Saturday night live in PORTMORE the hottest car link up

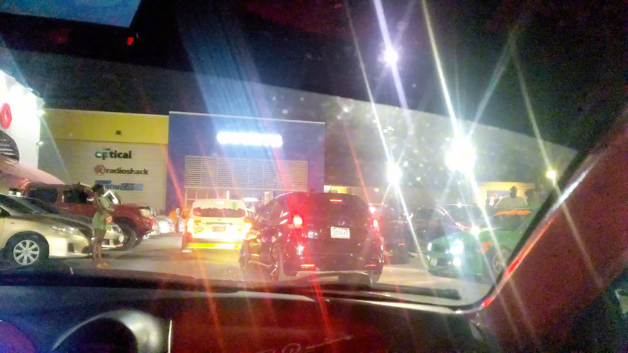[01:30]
Yeah man, so we reached Portmore now guys, and as you can see, the vibes is just right.